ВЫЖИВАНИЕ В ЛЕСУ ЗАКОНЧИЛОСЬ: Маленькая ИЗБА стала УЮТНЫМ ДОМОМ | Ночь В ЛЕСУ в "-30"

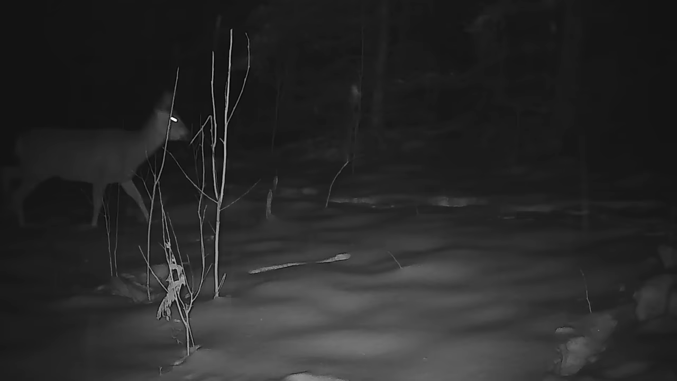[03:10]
Косуля не сразу поняла, в какую сторону ей нужно идти, но вовремя сориентировалась и не нарушила общего движения.
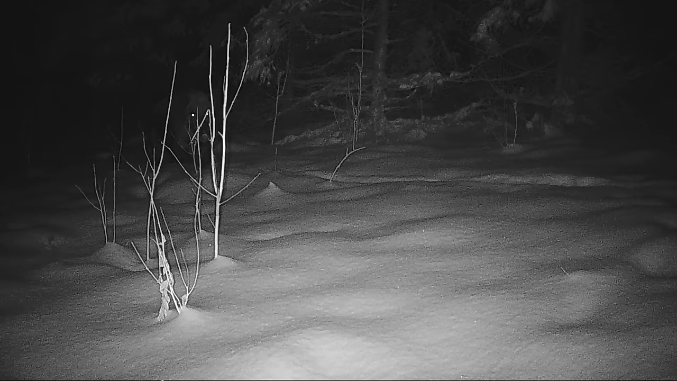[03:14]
Уже проторенную дорожку набивают другие кабаны. По хорошо сформированной и плотной тропе начинает движение леса. Она живет неподалеку и каждую ночь в свое логово носит еду с поля, которое там оказывается благодаря егерям. Хлеб до печенья. Этого кабана леший попутал. Так на этом пятачке образовался перекресток.
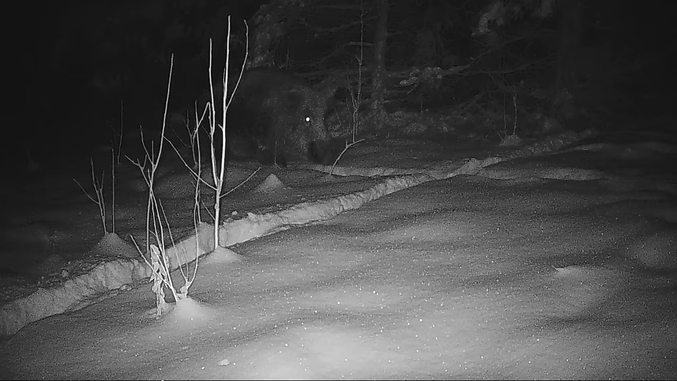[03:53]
Даже этот матерый сикач, которому метровые сугробы по колено не сворачивает с нее.
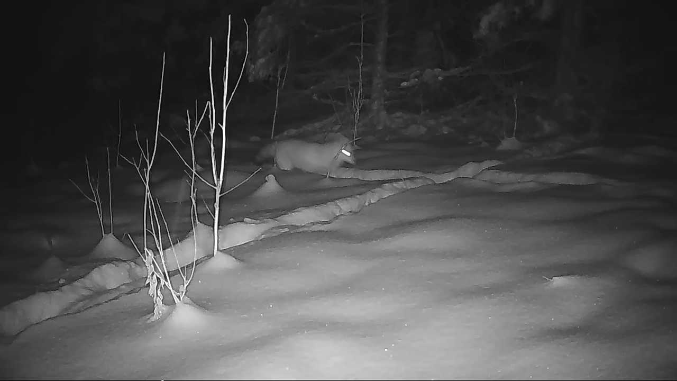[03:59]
Благодаря кабанам-первопроходцам в лесу появляются зверовые тропы.
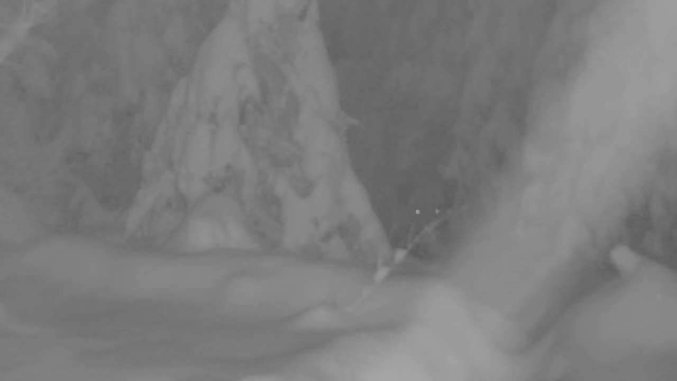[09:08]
Спустя два дня на нашей тропе шайка свирепых кабанов намеревалась утащить фотоловушку.
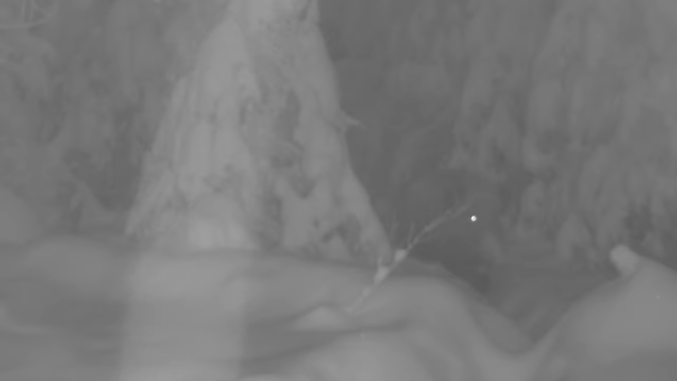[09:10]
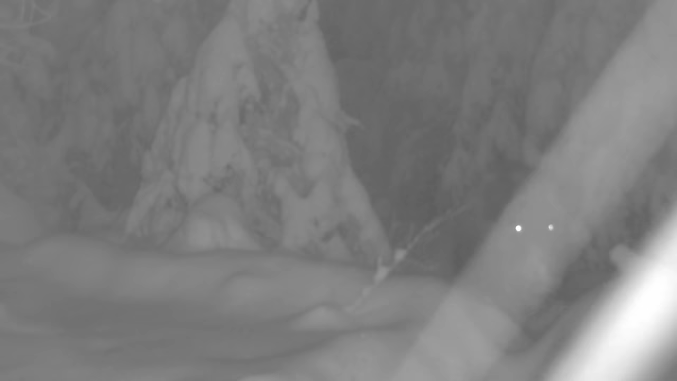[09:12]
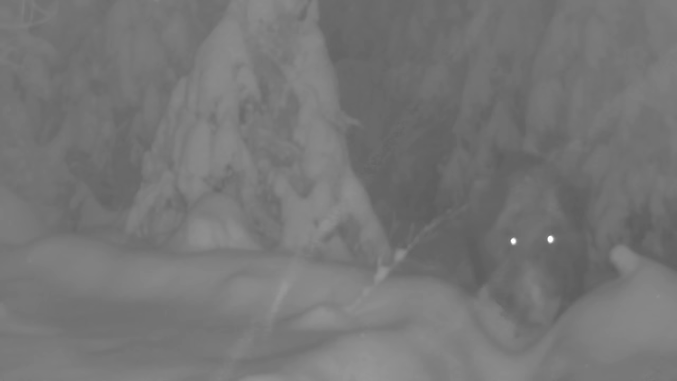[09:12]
Разведчик вышел из леса и прошел мимо камеры, будто ее не заметил.
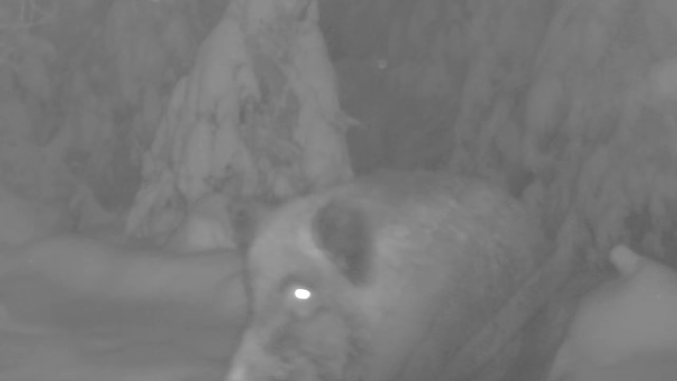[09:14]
Но как только вышел эскадр, развернулся и дал деру к своим, чтобы рассказать о находке. Спустя несколько минут их было уже трое. Двое наблюдали по сторонам, а третий откручивал крепление. Сразу не получилось, понадобилось время.
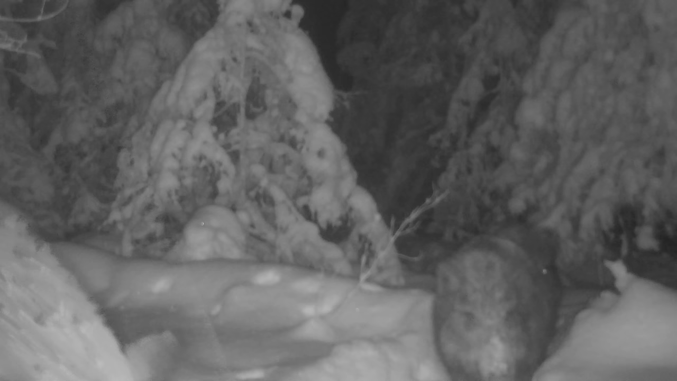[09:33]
К счастью, полностью скрутить не смогли, но заметно сместили камеру. Сейчас тропинку, по которой они ходят, можно видеть в правом нижнем углу. А здесь она уже в левом углу.
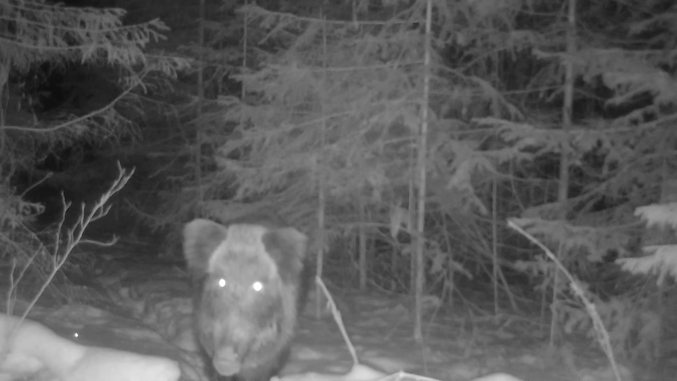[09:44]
Они провернули фотоловушку вокруг ствола дерева на несколько сантиметров. А если бы они ее оборвали, то вероятнее всего затоптали бы в снег или раздавили своим весом.